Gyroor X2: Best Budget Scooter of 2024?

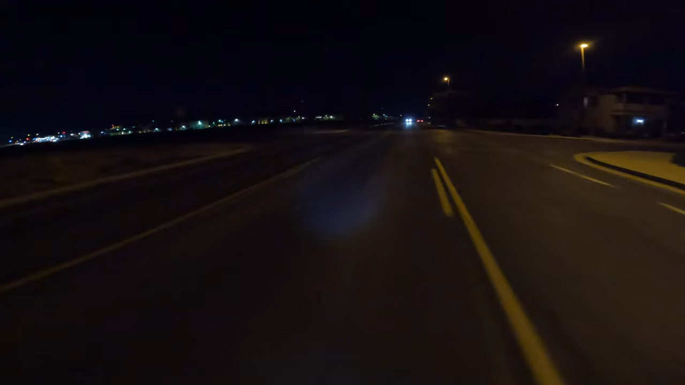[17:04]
Now, with the Gyro X2, it is a pretty decent headlight.